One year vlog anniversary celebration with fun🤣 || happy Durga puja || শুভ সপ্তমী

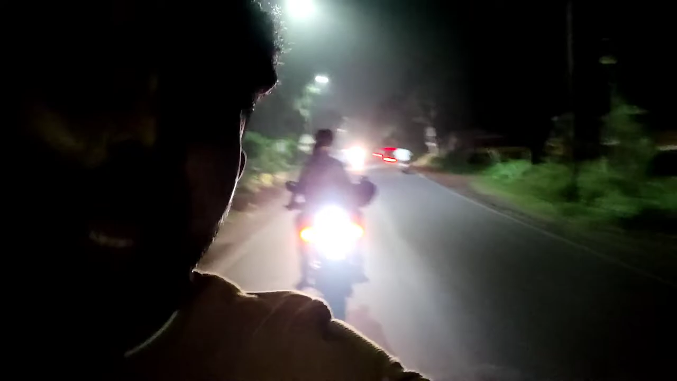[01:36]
আমরা নিশাচর প্রাণী, রাত্রি ছাড়া আমাদের গাড়ি চলে না, সব গাড়িতে আসছে আমাদের।
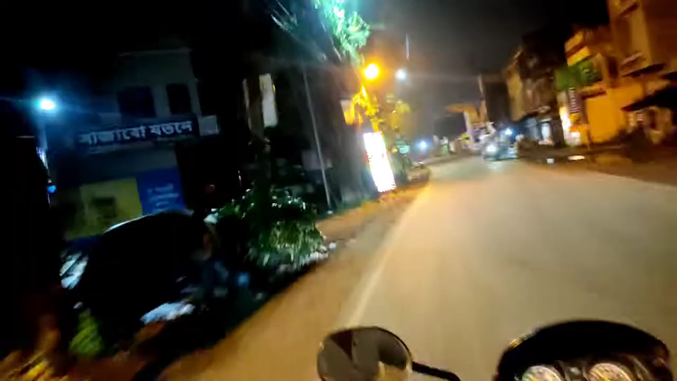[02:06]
আমরা রামনগর ডুবে গেছি গাইস, এখন আনন্দ মঠ, আনন্দ মঠের পুজো এটা, সুর দর্শন হয়ে যাচ্ছে গাড়িতে বসে বসে।
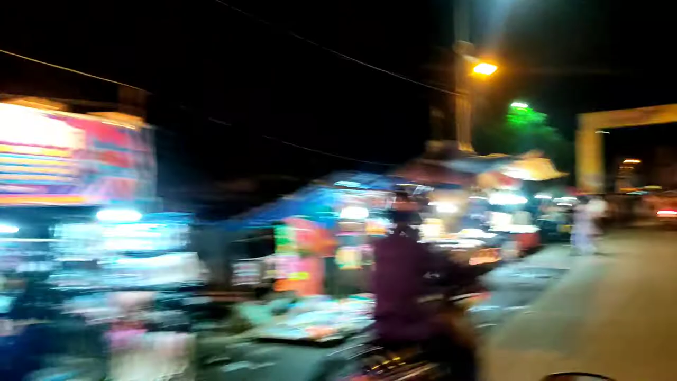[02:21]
এবার আবার রামনগরের প্যান্ডেলের কাছে যাচ্ছি।
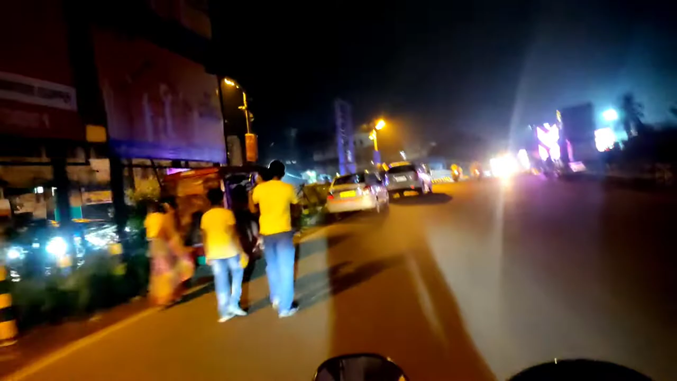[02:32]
কালী পুজোয় দুর্গা পূজায় তো কি এমনি নর্মাল করে দিয়েছে।
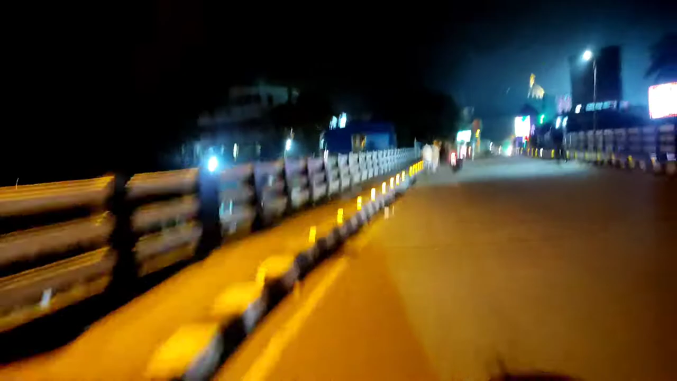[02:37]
এই দেখা যাচ্ছে এই যে কি কি মন্দির মন্দির করেছে মনে কিছু।
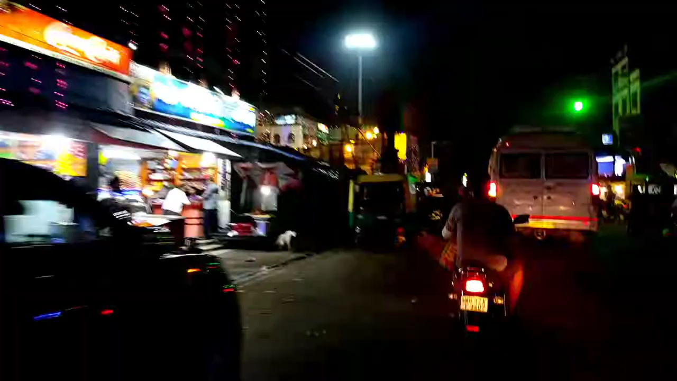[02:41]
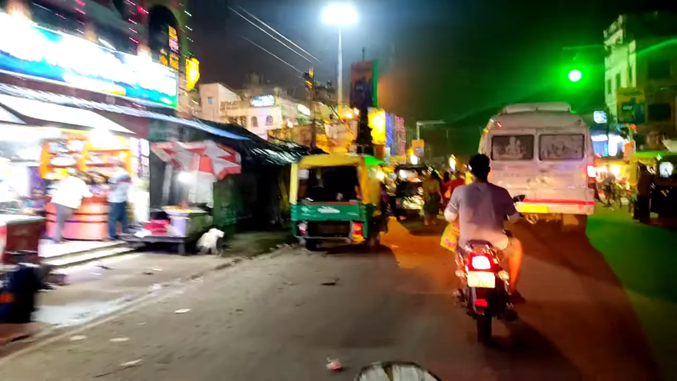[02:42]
রামনগরের প্যান্ডেল দেখে নাও, সব গাড়ি থেকে বসে আমাদের, আবার এখানে ডিস্কো হচ্ছে।